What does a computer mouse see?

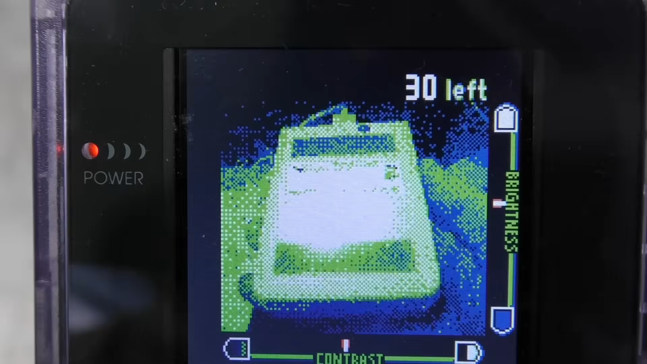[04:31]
Mostly I just wanted a quick way to look for infrared light.
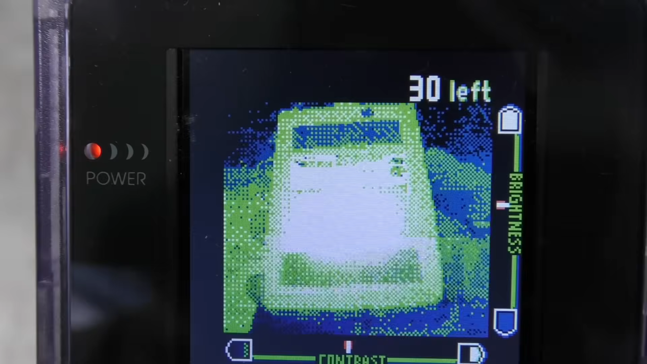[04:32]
And sure enough, you can see there's plenty of light coming out of the left side as well. So, how does this work?